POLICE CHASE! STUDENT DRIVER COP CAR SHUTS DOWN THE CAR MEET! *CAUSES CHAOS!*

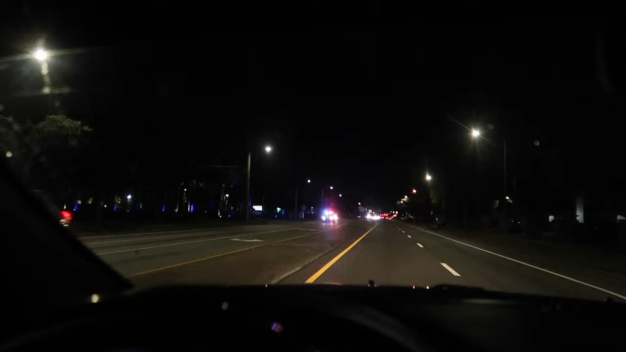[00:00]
Cops already chases somebody Do you guys see that right
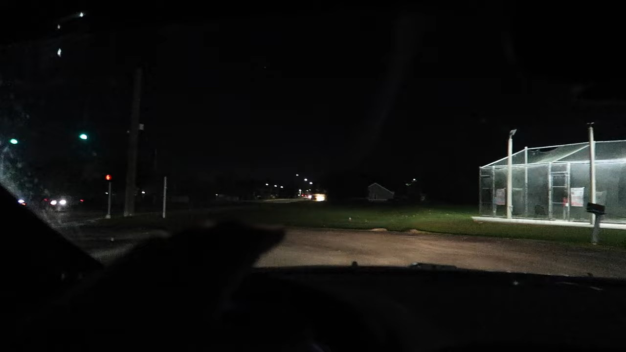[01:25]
Well, I'm super happy that we came to Orlando early and gave us time to hit a couple balls Let's turn it off early. We've got cops already chasing somebody That's one. There's the second one right here The meat is right up here to ourselves a C8 not a couple cars here. It is kind of early Oh GTR look at that made it to the car meet.